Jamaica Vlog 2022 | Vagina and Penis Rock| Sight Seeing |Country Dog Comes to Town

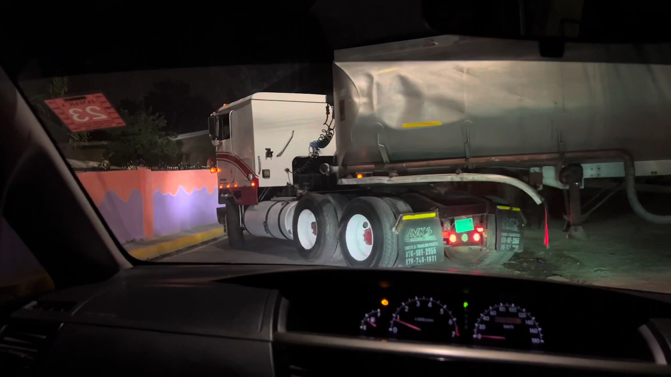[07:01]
we're taking it to the house right now yep and Nisha is in in the truck this is her first experience guys she's so excited so
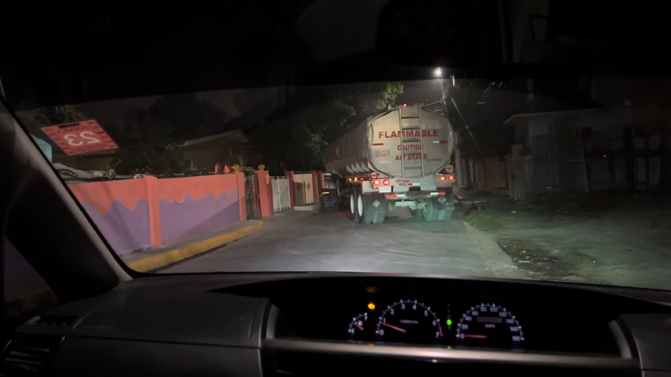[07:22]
Auntie V and Papa and I are in the van driving behind them I have to pack three this is you